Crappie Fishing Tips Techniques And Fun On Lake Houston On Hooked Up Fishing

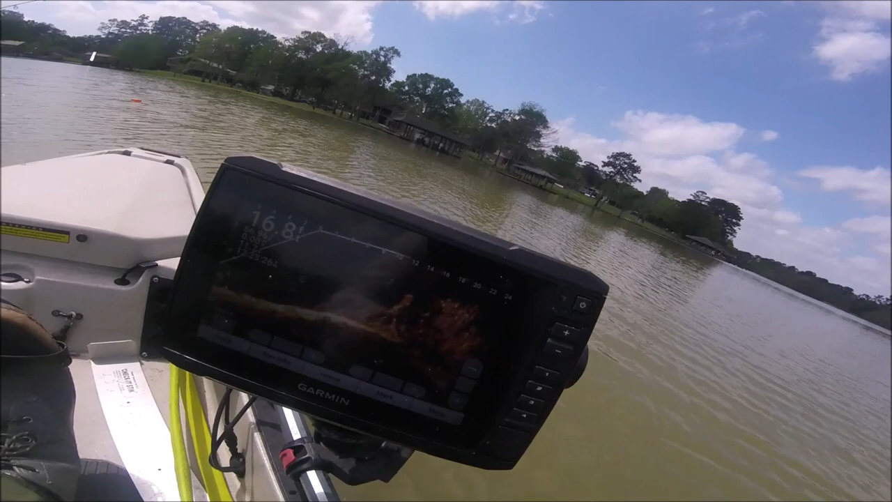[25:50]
Some of those fish are in the top of the trees, and then when I come over here, they're down in between those two.
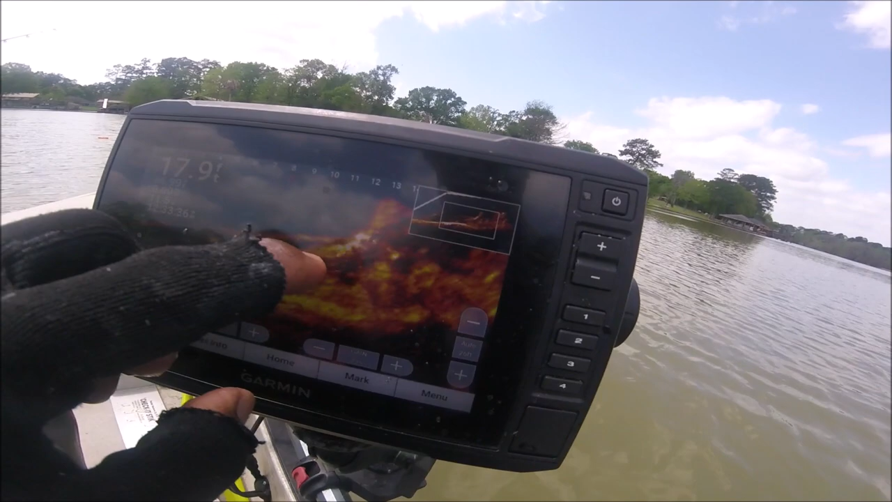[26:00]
Down in here, between the two of them. And I'm having to go in there.
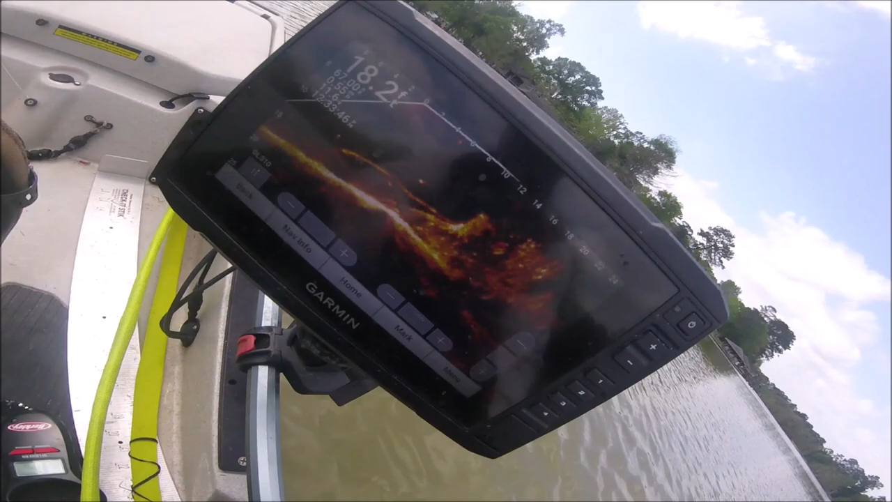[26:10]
I'm having to go in there and get them. All of this must be little small fish or bait up in the top, because they're not really responding. But when I come off that drop off and get down in there where those fish are at,
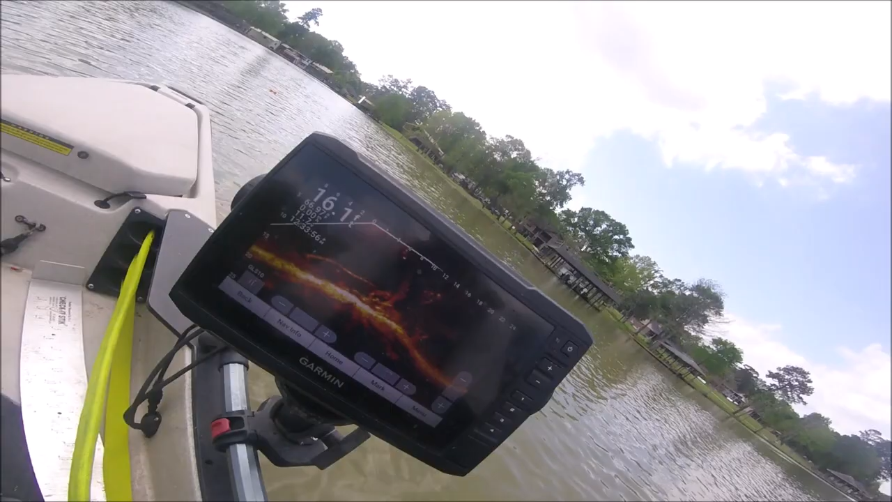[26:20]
that's how I'm getting them. Y'all know what I'm doing.